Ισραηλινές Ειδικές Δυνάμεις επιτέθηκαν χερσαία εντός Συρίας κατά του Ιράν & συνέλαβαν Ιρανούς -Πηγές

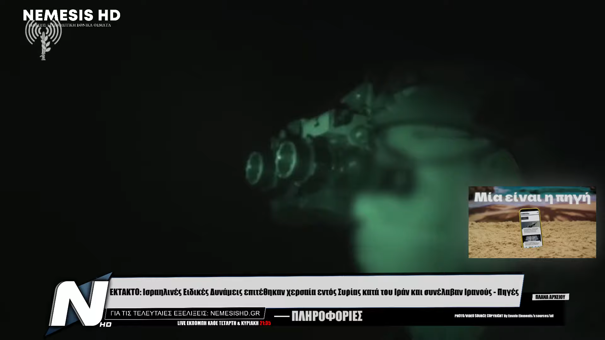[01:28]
Ωστόσο οι πληροφορίες αρκετών τοπικών πηγών που επικοινωνήσαμε στον MSHD και πλέον αρκετών διεθνών πηγών προχώρησαν ένα βήμα παραπέρα,
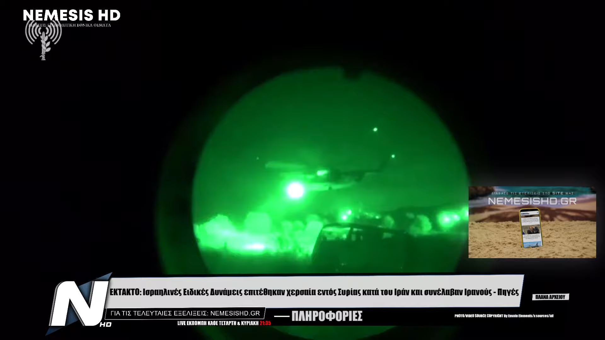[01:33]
υποστηρίζοντας ότι Ισραηλινά ελικόπτερα μπήκαν στην περιοχή από τη Μεσόγειο,
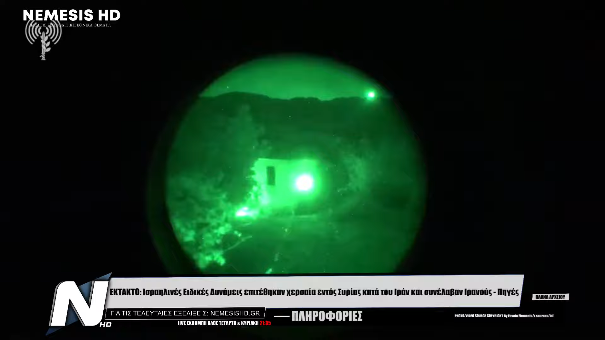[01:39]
καθώς οι ειδικές δυνάμεις έπησαν με σχοινιά στο έδαφος κάνοντας χρήση της μεθόδου fast rope και επιτέθηκαν στο σημείο, με τη συγκρούση να αφήνουν νεκρούς τρεις σύριους.